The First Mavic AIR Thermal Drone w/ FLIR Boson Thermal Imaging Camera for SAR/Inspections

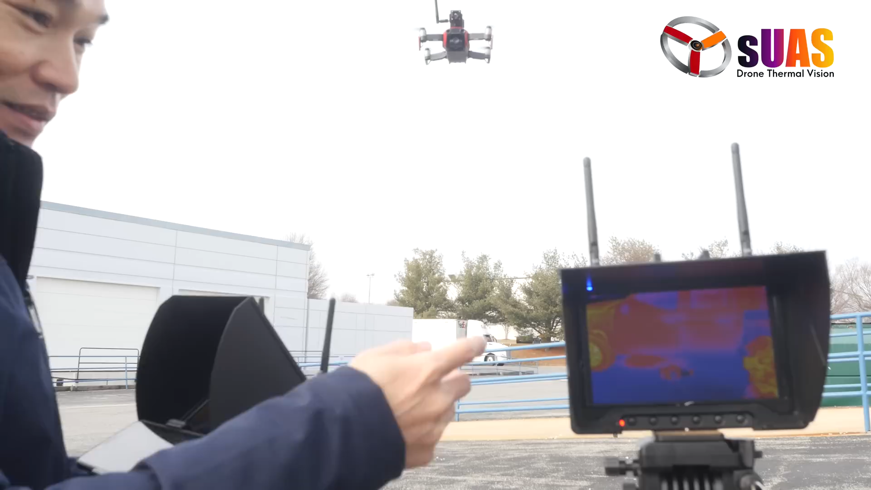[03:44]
Another thing I want to show you is that because this thing functions without anything,
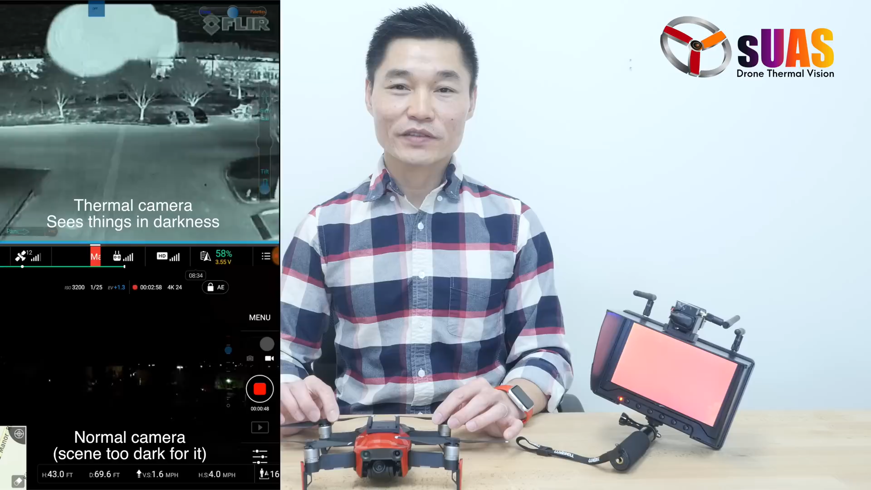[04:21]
So, ThermoVision cameras, especially those made by FLIR, are the cameras that will detect heat signature of the environment, anything that you point a camera at.